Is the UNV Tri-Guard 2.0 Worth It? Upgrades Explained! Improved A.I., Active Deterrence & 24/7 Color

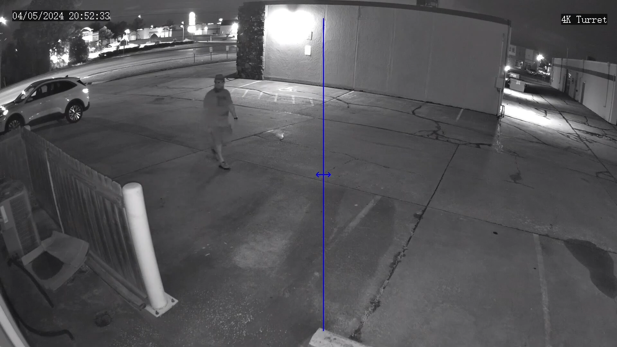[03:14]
Again, nothing new there. But a new AI feature which is present in these cameras that we're going to start to see more often in future Uniview products is called color retrieval.
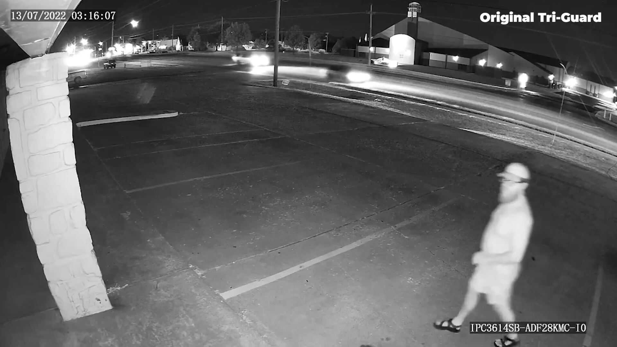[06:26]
In our previous Trigard models, we only had that onboard white light to act both as the color hunter illuminator and as the active deterrence strobe.